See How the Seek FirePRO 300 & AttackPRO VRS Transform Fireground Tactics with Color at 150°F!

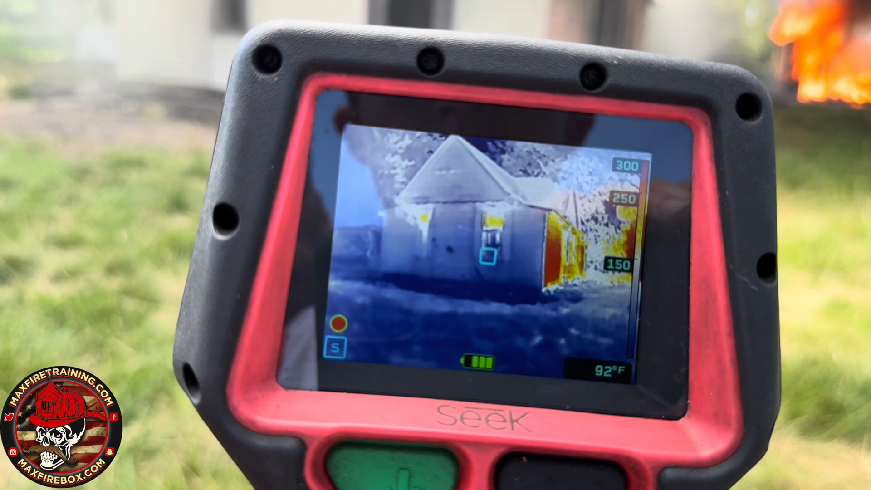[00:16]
On screen: spot 92°F
When we're in survey mode, we're going to change it out of survey mode. So, survey mode shows color at 150.
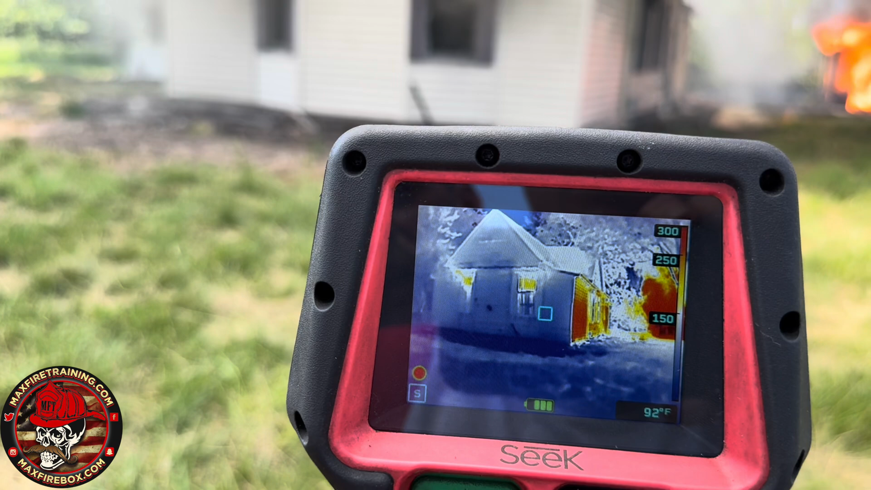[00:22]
On screen: spot 92°F
We're going to hold this button for about two seconds. One, two. Now we change. So, now we're just in the regular thermal mode. We're taking a look here. And as we're looking, we're sizing this up.
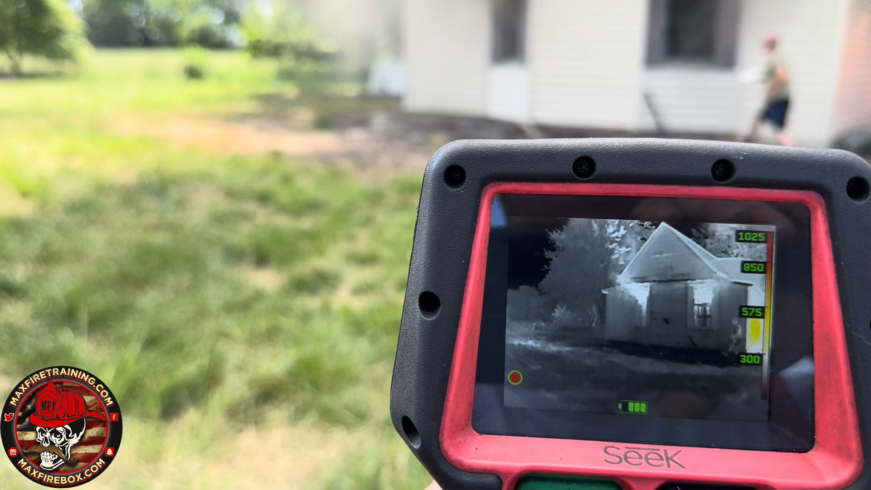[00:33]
Taking a look. And see here,
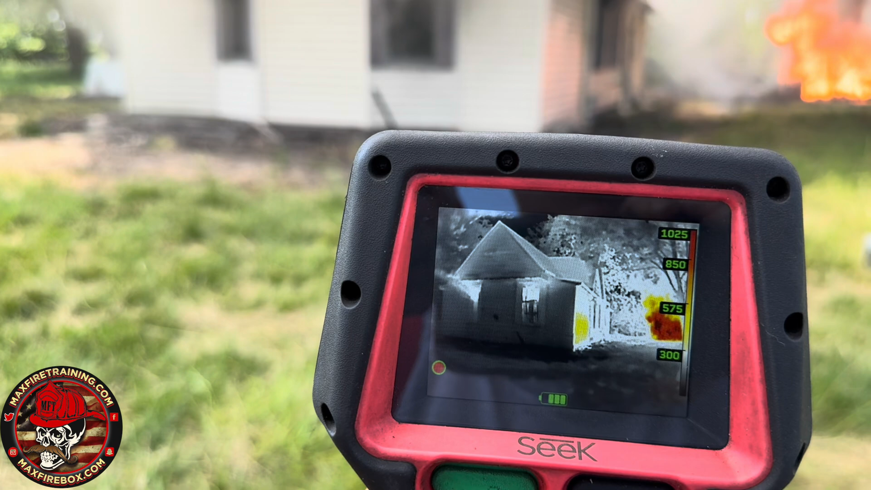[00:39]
we're going to change it back to survey mode to show the power of showing color at 150 whenever you're doing that sizing. Ready, Logan?
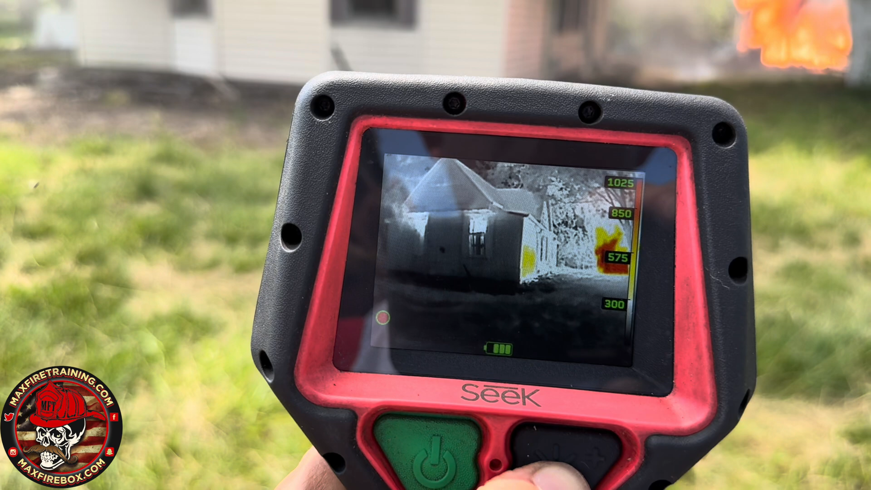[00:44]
Here we go. One, two. And we're going to hold it for about two seconds.
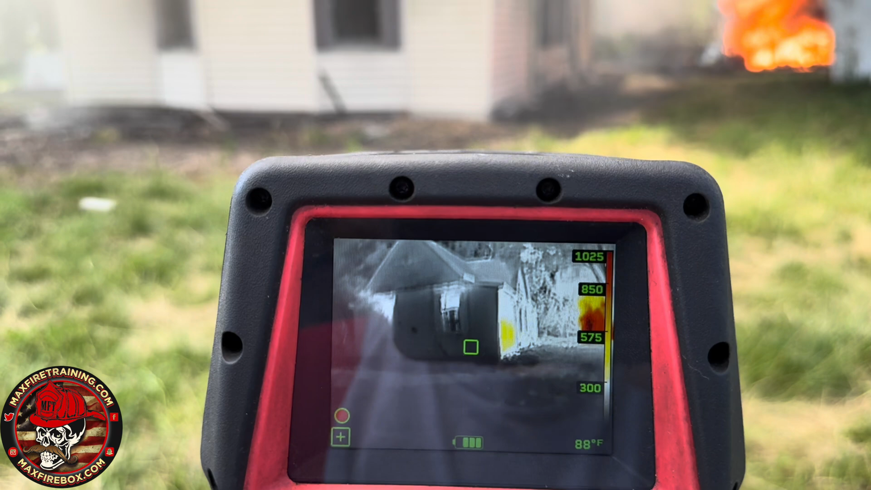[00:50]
On screen: spot 88°F
Now we're in temperature mode. We know we never focus on spot temperature. Now let's go to survey mode.
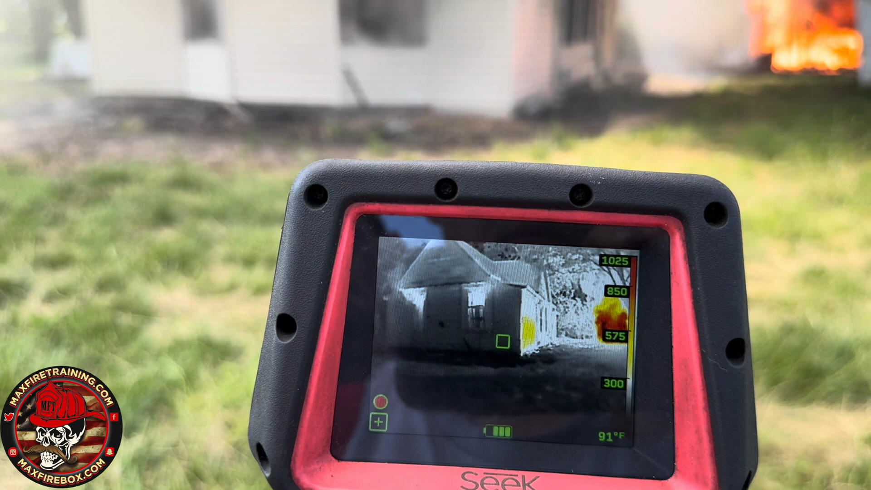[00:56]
On screen: spot 91°F
And boom! There we are. Survey mode. So, showing the value of survey mode.
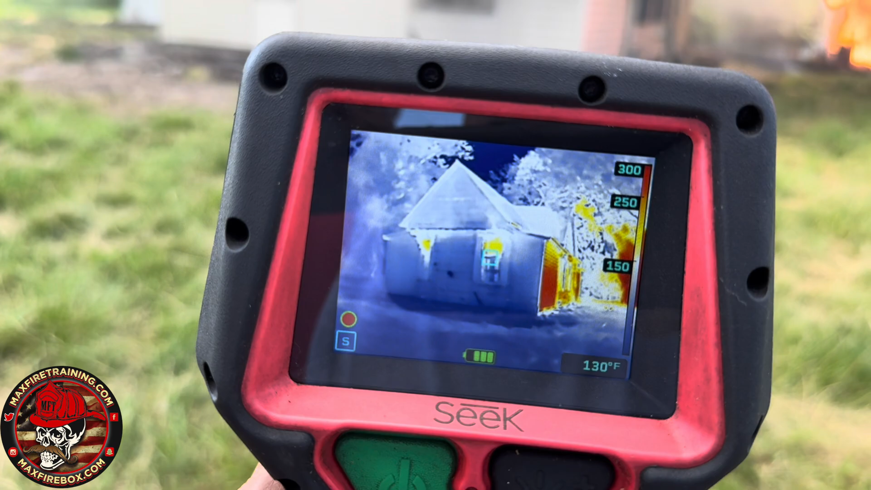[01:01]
On screen: spot 130°F
Heat at 150. Crazy, isn't it? And then look. There's your visual look. Visual look. And then through the eyes of the camera.
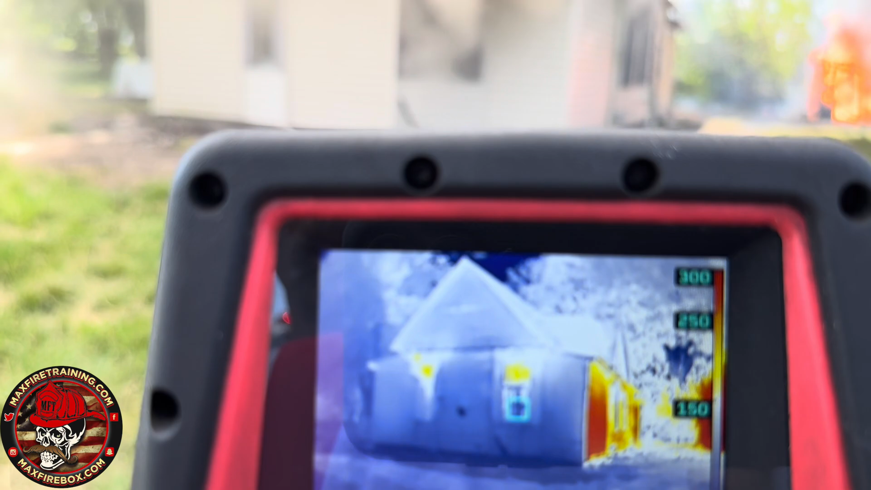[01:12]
Boom. Visual look. Through the eyes of the camera.
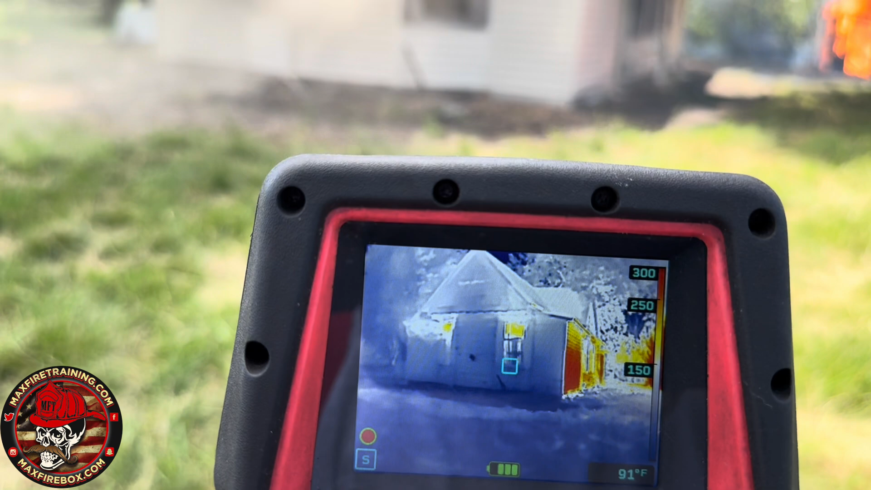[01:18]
On screen: spot 91°F
And see the value of saying, okay, I'm going to take my, where you're going to take your first hose line. You know exactly where you're going to go.
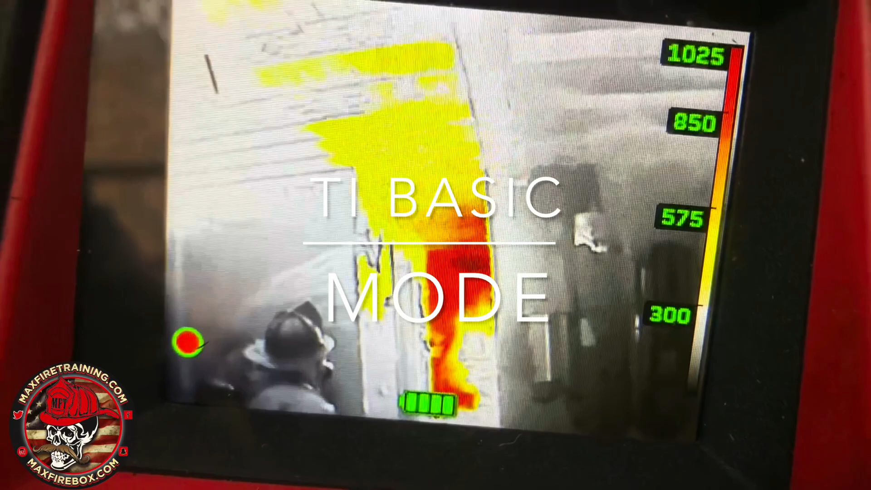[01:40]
Give me that view over there to the right.
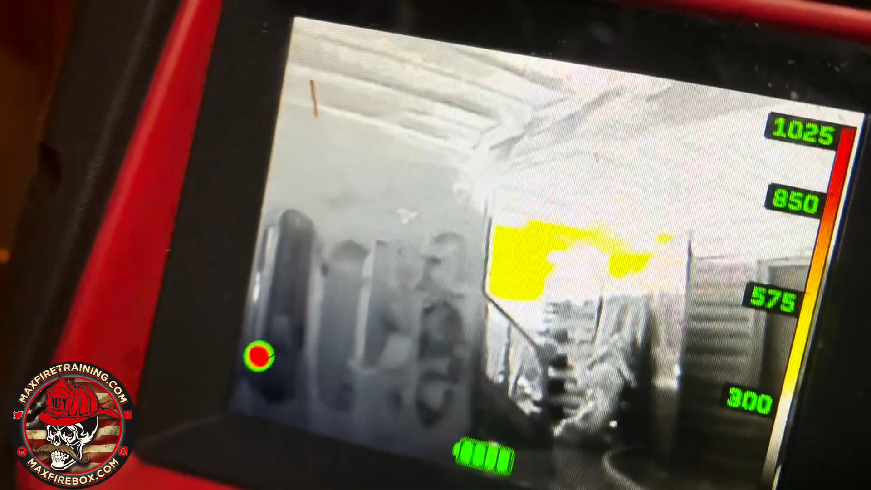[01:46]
See that, see that heat already over there? Yep. Yeah, without the camera, you'd have no freaking clue. Right.
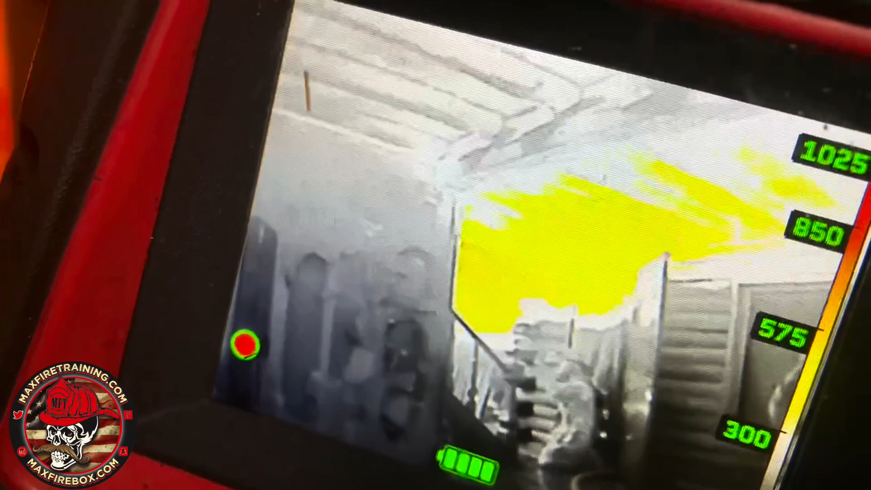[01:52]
Come back over. And then look at the other way. Turn it up high, Gordy.